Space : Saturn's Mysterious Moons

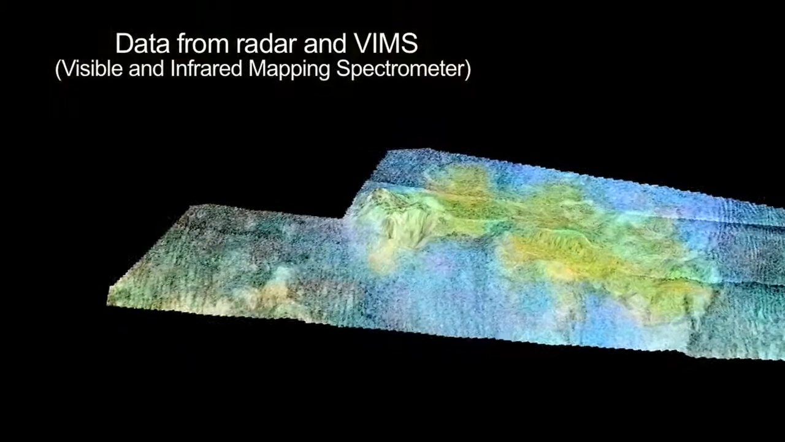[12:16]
And here, in a region called Sotra Facula, Cassini mapped what looks like a volcano.
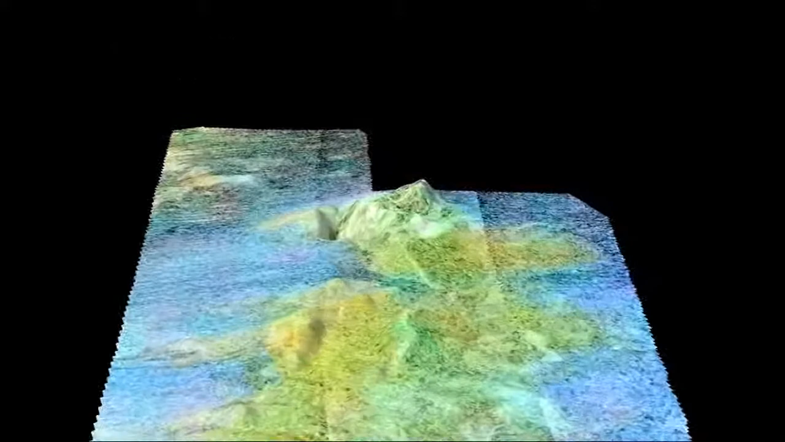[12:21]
1,000-meter-high peaks tower over craters that are 1,500 meters deep.